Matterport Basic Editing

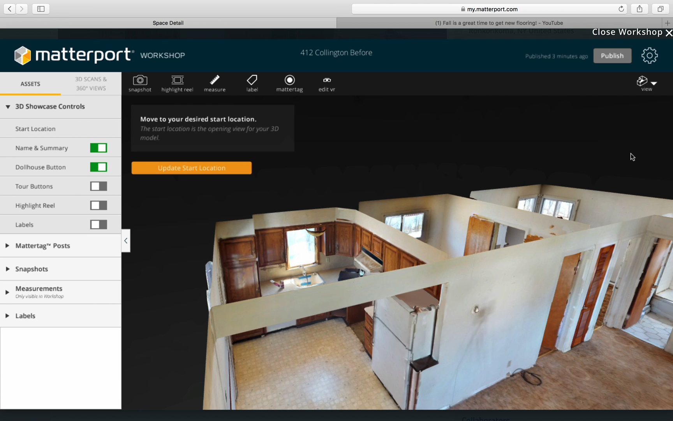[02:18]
dollhouse view and this is the start location that I happen to like and if you wanted let's say you wanted to start have people when they click on to the link start when this dollhouse view you click update start location or you pick that as the start location and it's set
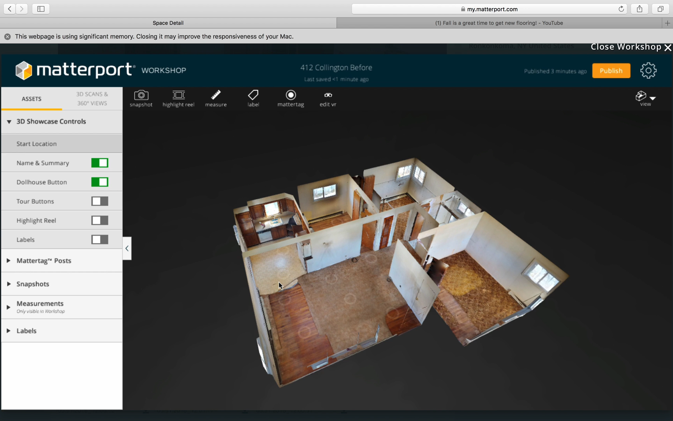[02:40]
but you may want people to see this beautiful kitchen the moment that they click onto your link so you can set the start location as right here and